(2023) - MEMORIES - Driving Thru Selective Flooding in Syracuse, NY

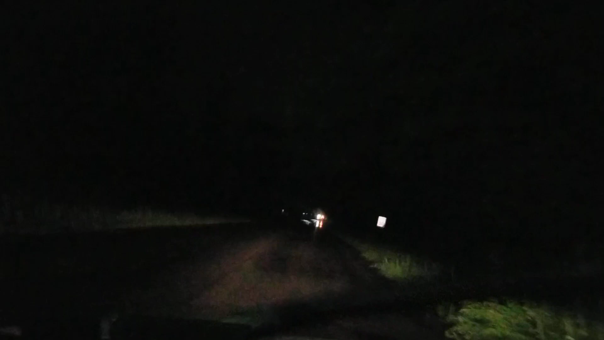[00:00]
Hello, this is Wayne W. Johnson. It's August 7th, 2023. I'm just driving here on this road and I was making a taco run. Look at this. It had rained for several hours. Look at this.